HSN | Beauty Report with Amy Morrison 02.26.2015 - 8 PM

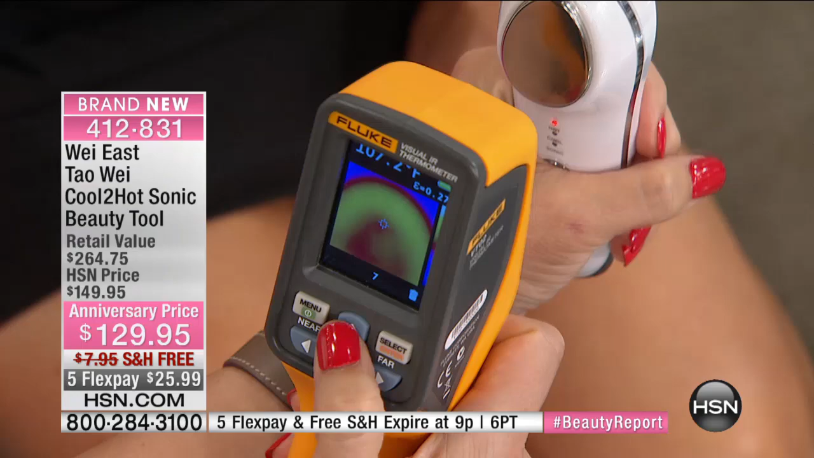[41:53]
Look at that. I, oh, which tumoral? Oh, there you go. Just, there right there. One, 107 degrees is constant temperature. What that means is like a hot winter day, cold winter day, you put a hot towel for your face.